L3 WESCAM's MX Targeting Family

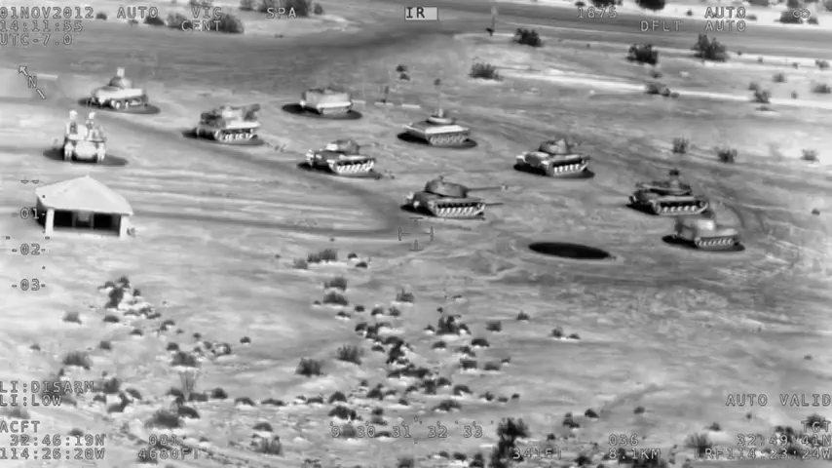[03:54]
or IMU,
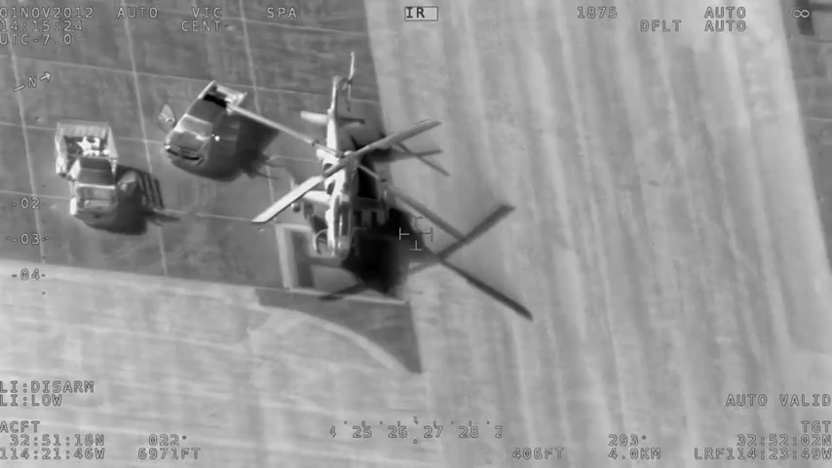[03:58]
assures ultra-low target location error for both laser and GPS-guided weapons.